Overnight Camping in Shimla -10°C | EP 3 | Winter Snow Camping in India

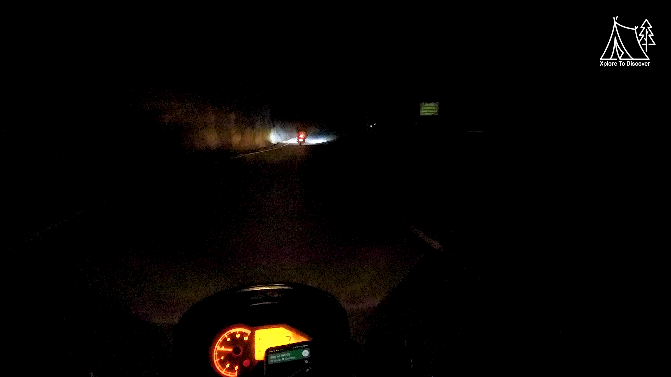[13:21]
भाई इस टाइम हम ना बिल्कुल घने जंगल के बीच में से निकल रहे हैं पहाड़ों पे, और अभी बोर्ड नजर आ गया था, बिवेयर ऑफ वाइल्ड एनिमल्स ड्राइव स्लोली, फॉरेस्ट एरिया भाई पूरा। चलो अपना ही थ्रिल है भाई रात को ड्राइव करने का, रात को थोड़ा राइड करना कंपैरेटिवली आसान होता है मुझे ऐसा लगता है, क्योंकि हम दूसरे की लेन यूज़ कर सकते हैं,
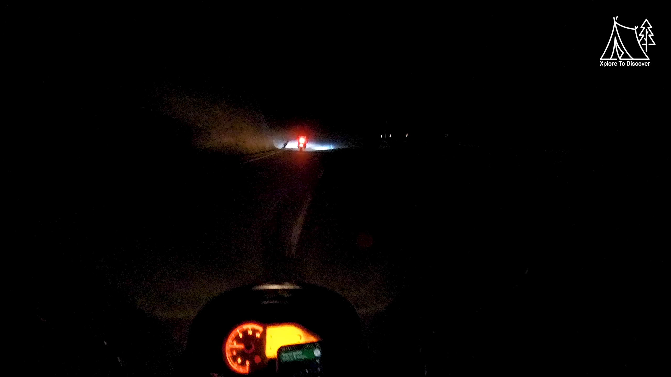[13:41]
सामने से पता लग जाता है कोई आ रहा नहीं आ रहा, उसकी लाइट बता देती है हेडलाइट। बढ़िया है जी, और ट्रैफिक भी कम होता है, ज़्यादा व्हीकल्स भी नहीं होते रात के टाइम तो। भाई बस हम गम्मा पहुँचने वाले हैं, 20 किलोमीटर के आसपास रह गया,